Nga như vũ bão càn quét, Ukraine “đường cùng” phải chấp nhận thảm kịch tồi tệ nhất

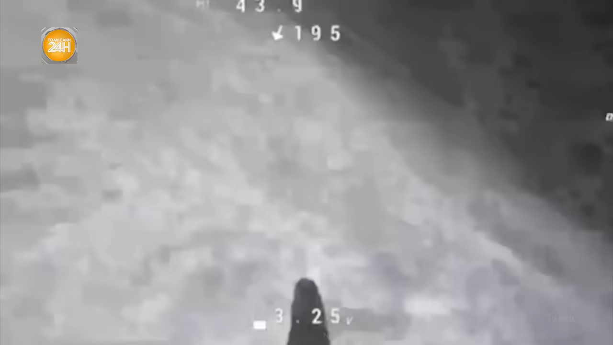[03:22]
máy bay không người lái UAV trinh sát của Ukraine đã phát hiện một nhóm binh sĩ Nga tập trung tại một khu vực chống trải.